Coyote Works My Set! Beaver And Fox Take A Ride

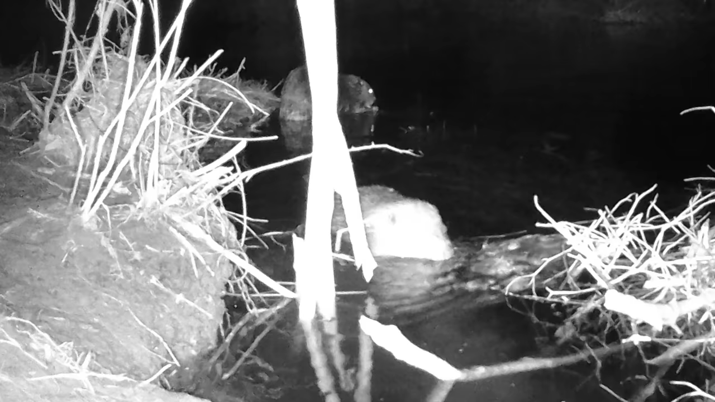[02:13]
So I took a look at the video off these cameras that I had, and I didn't get the actual catch on video. I had them right before, and then the next video there's a bunch of other beavers, and then there's a beaver in the trap already,
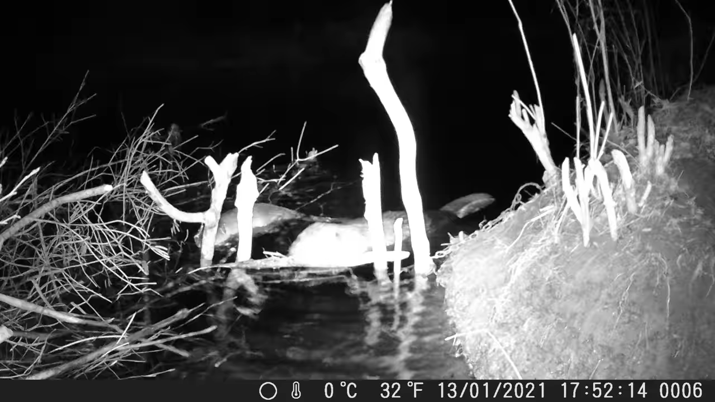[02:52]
and then the card filled up before the next night in which I caught the next beaver. So I didn't get the catch, but boy, there's a lot of beavers in here.
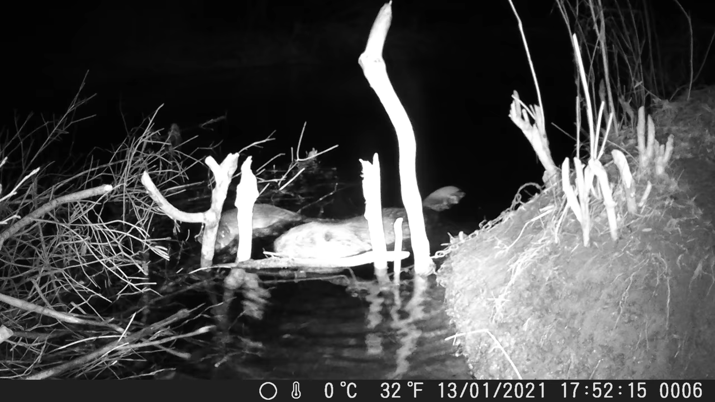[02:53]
I couldn't believe watching that video. And on this set over here, I had the buggers come right up to this run, right up to the trap, and they just turned around and left, almost like they were trap shy. So what I did, there's a big run where they've been coming up and chewing on all these sticks over here.
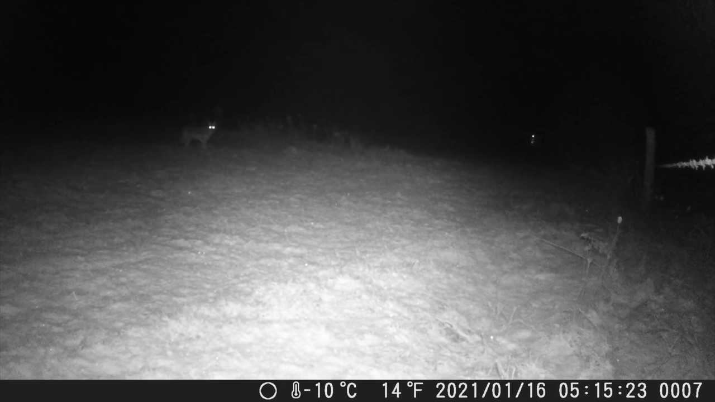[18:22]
I mean, it stepped everywhere other than right on the pan of my trap. I'm going to really analyze this video and watch it close and try to see what I can do different. I think watching that video and watching that coyote work this set, I think his feet are farther out than where I'm setting the trap. I'm setting my trap about 6 inches from where my dirt hole and bait is. I think it needs to be like 8 inches. I think it's too close.
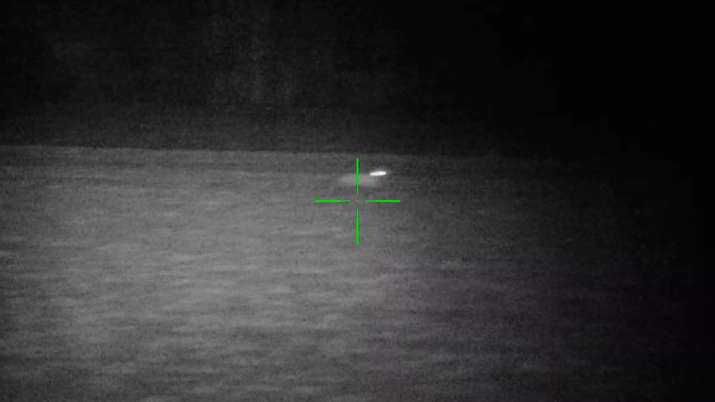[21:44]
Well, anyways, I figured, like I said, I figured it's probably shooting 5 inches high, maybe 4 inches high.
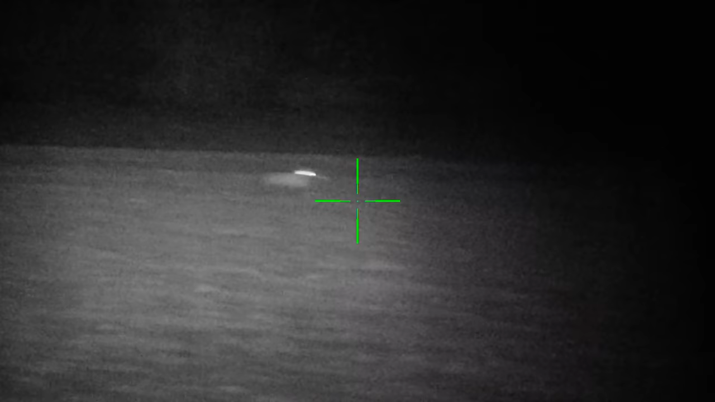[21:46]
So I figured I'd aim right at the base of this fox, and I shot, and the fox spun around and took off like I missed it.
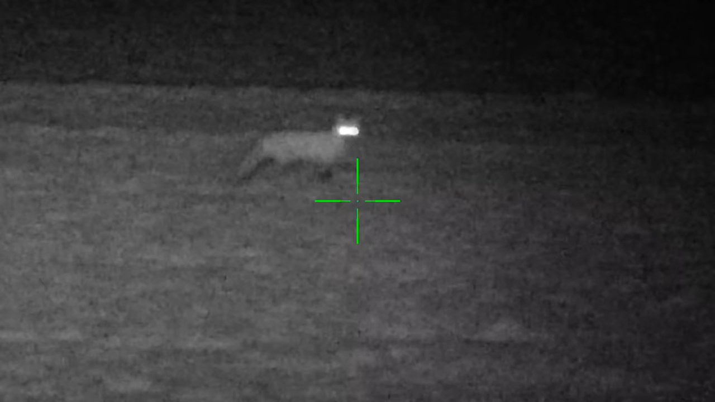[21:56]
How did I miss that fox?
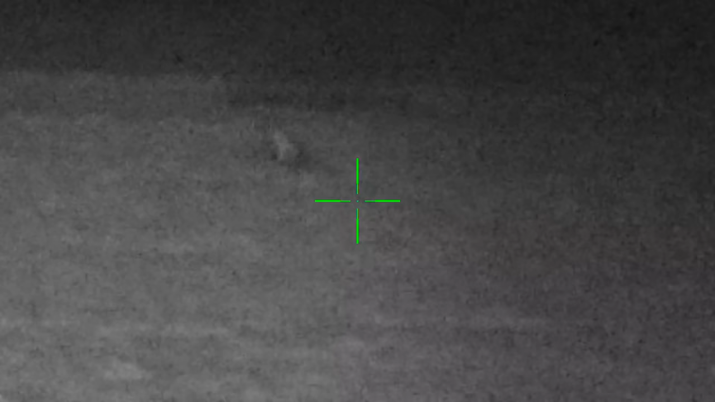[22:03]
Well, I'll be darned. That fox got hit.
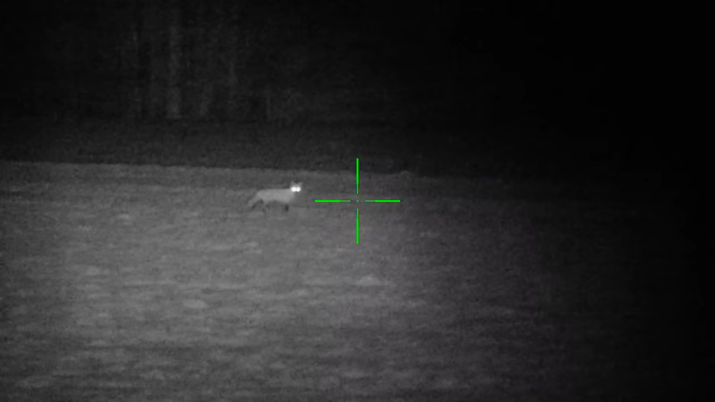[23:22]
He doesn't look hit at all. Unreal.